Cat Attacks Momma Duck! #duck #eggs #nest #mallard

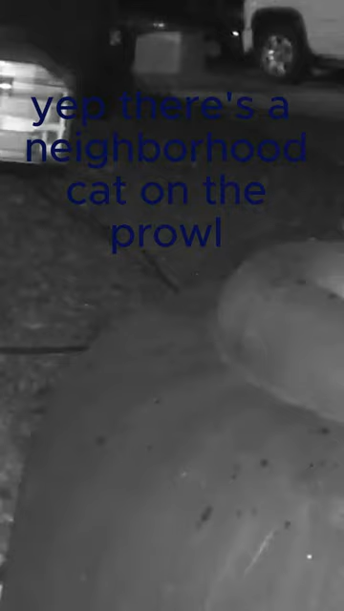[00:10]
Yep, there's a neighborhood cat on the prowl.
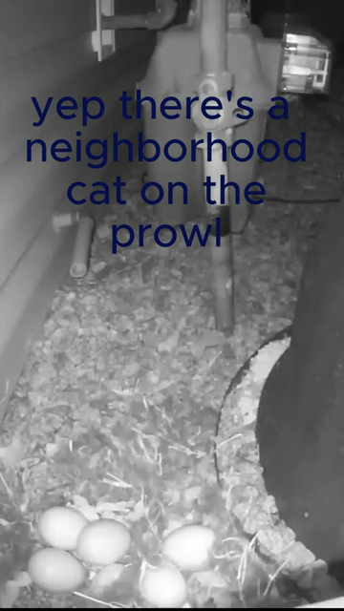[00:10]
He's going to go over and check out the nest.
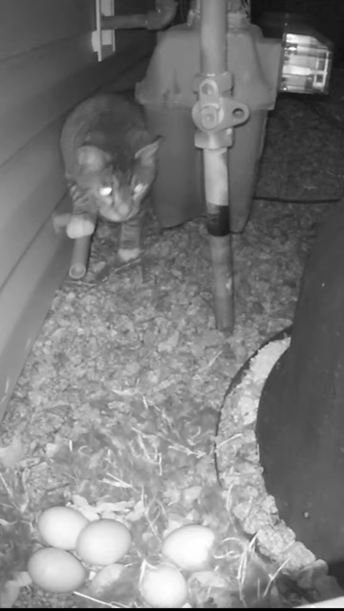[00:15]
Yep, this isn't going to be good.
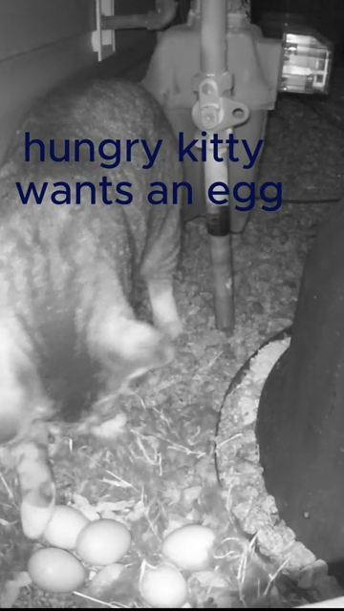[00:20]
Hungry kitty wants an egg.
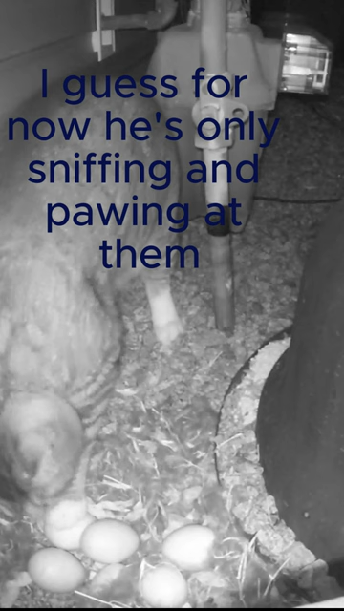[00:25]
I guess for now he's only sniffing and pawing at them, so...
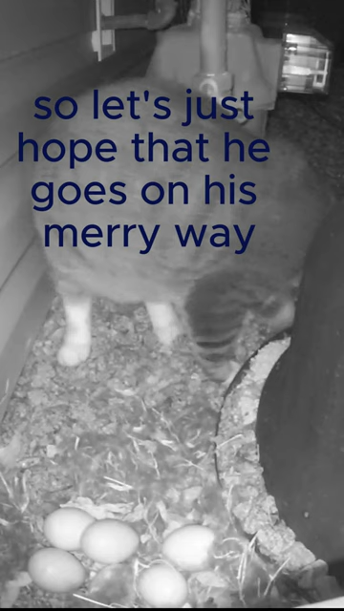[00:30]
Let's just hope that he goes on his merry way and doesn't come back.
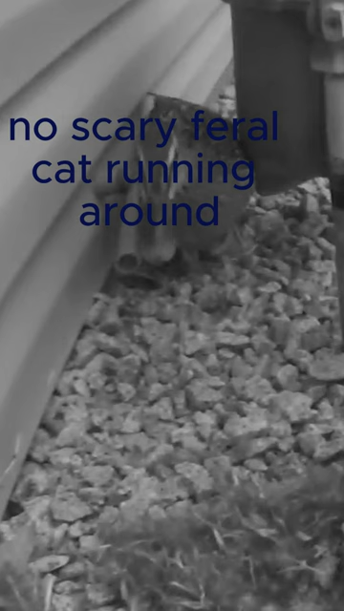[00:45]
And all of her eggs seem to be okay, this time.